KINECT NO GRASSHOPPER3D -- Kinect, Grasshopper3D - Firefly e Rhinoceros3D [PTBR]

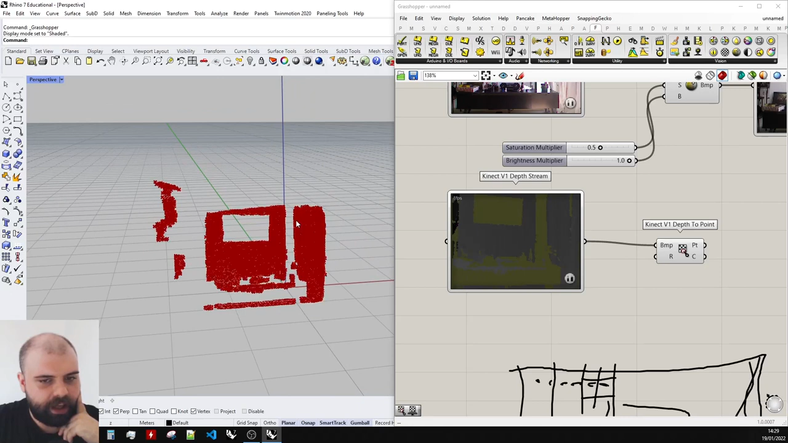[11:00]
A imagem que tiver mais à frente vai ficar mais à frente, a meio termo e depois a de fundo. Olha só que legal.
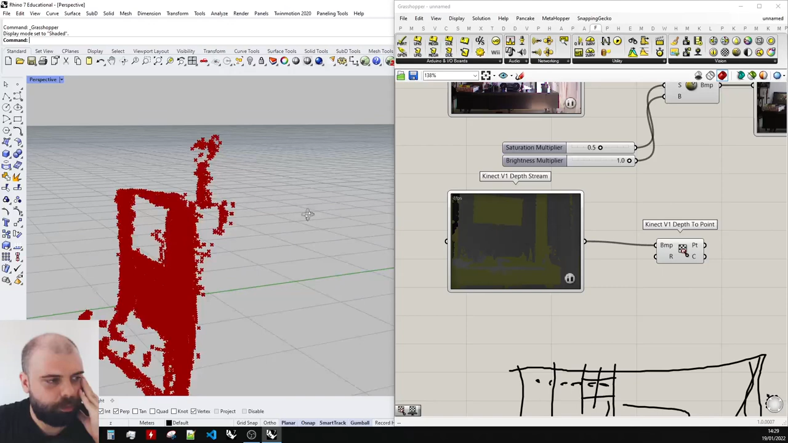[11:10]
Muito legal, né? Isso é muito massa, muito massa. Olha só, vou passar minha mão na frente do Kinect. Olha isso aqui. Interessante, né?
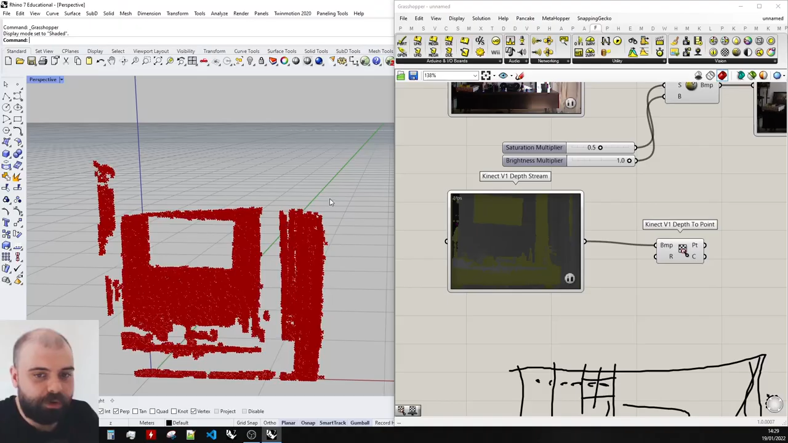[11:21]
Muito interessante.
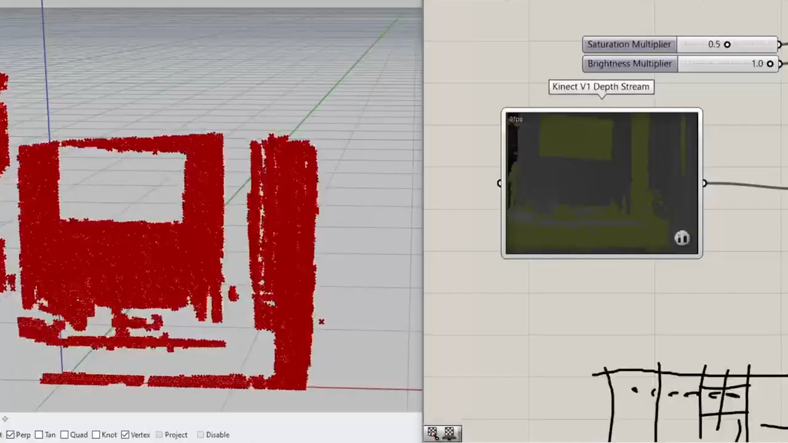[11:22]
Olha, eu vou passar agora na frente da câmera. Aí o seguinte, aí que vem a coisa legal. E se a gente pegar esses pontos aqui e colorir eles com essa imagem que a gente tem aqui? Como é que a gente faz?
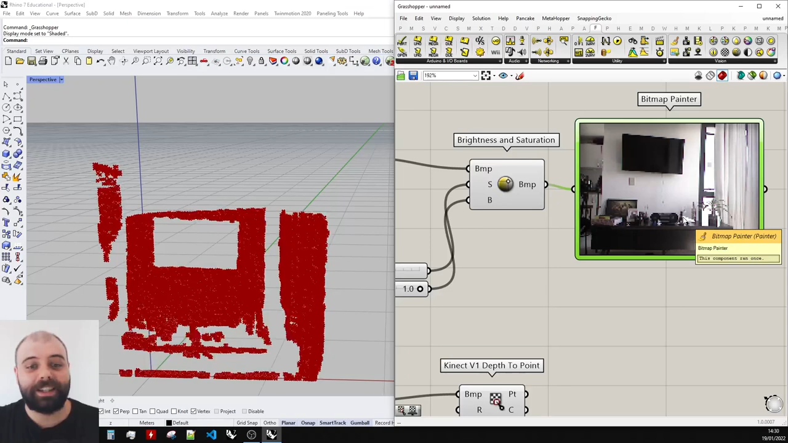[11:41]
Olha só, vamos lá. Aqui no nosso Depth to Point, a gente tem o Output Points, tá bom? E Point Colors.
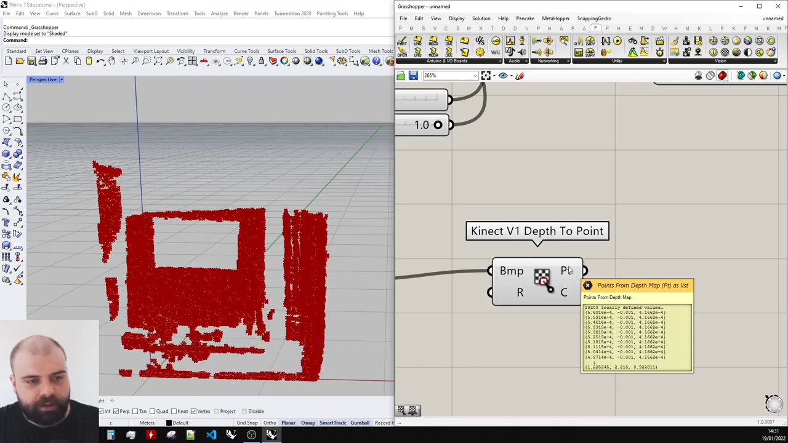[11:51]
Olha só, aqui no Points ele me dá 19.200 pontos. Essa quantidade de pontos tem a ver com a resolução do meu vídeo. Se eu vier aqui, ó, botão direito e colocar 40 por 30,
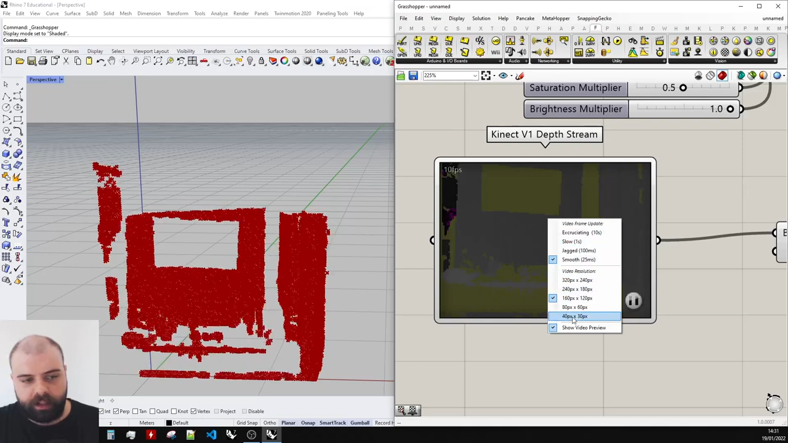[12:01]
ele vai me dar agora 1.200 pontos. Porque se vocês multiplicarem 40 por 30, né, quantidade de pixel, ele vai me dar essa quantidade de pontos.
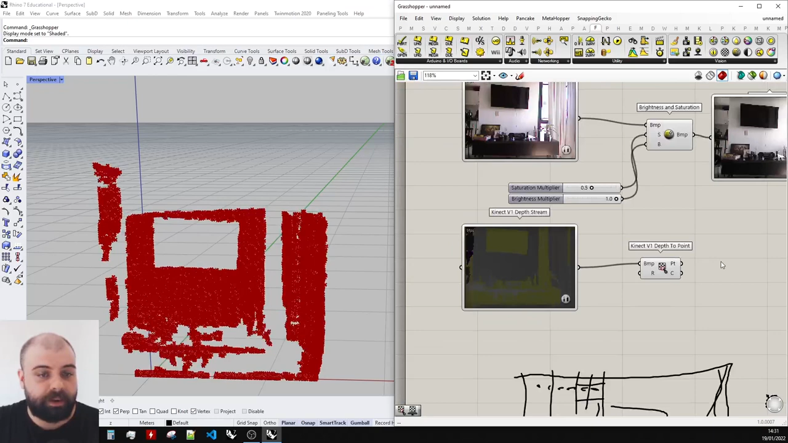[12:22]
Por isso que eu falei no começo, toma cuidado, porque, ó, esse aqui ele já tá me dando uma certa lentidão, assim, ele não tá mais tão fluido. Então, eu vou manter nesse aqui, ó, 160 por 120 e eu quero fazer o seguinte, eu quero pegar essas cores aqui e aplicar nesses meus pontos aqui.
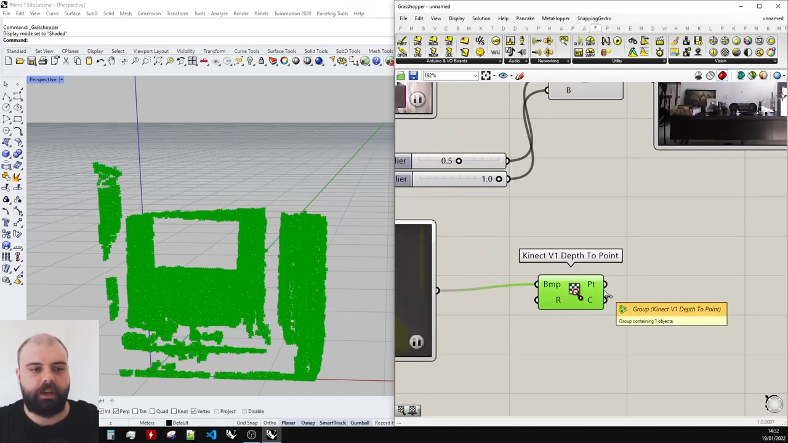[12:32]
Eu mudei de ideia, tá? Eu vou colocar menor pra gente fazer primeiro e depois a gente pode alterar isso aqui. E muito importante, a gente tem que ter a mesma resolução nesse componente e no componente de cima. Então, eu vou colocar também aqui, ó, 40 por 30. O que a gente tem que fazer?
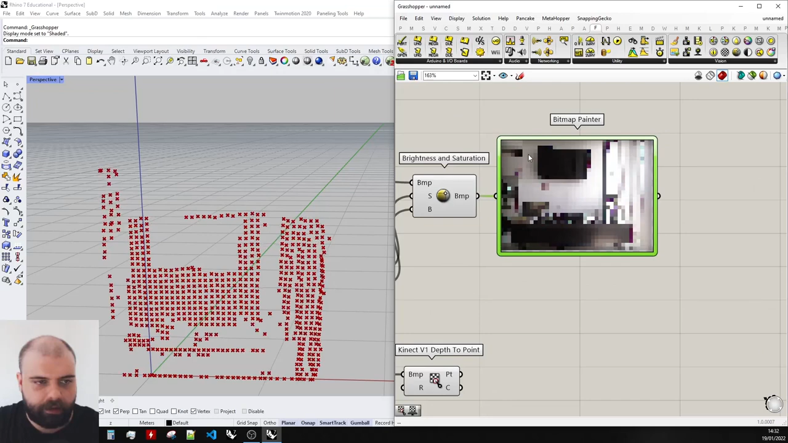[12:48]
A gente tem que pegar, então, cada um desses pixels, ó, que são esses quadradinhos aqui e extrair a cor deles.
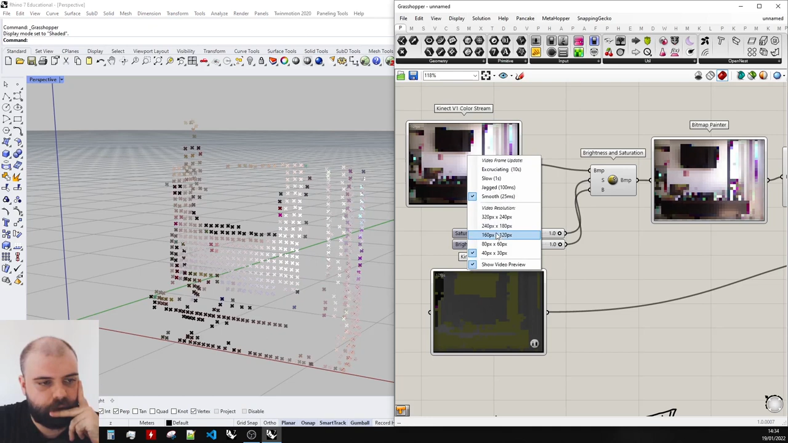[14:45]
Botão direito, 80 por 60. Eu tenho que mudar também aqui embaixo, tá? E olha só que legal.
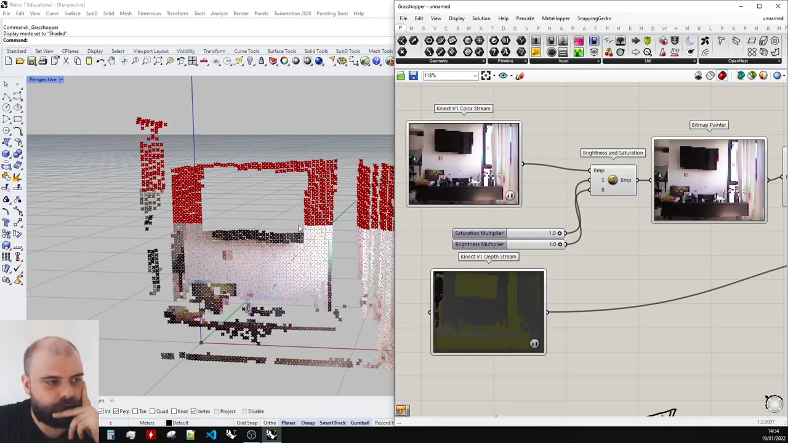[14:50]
Se ele ficar com esses pontos aqui vermelhos, não se preocupe, é só o preview.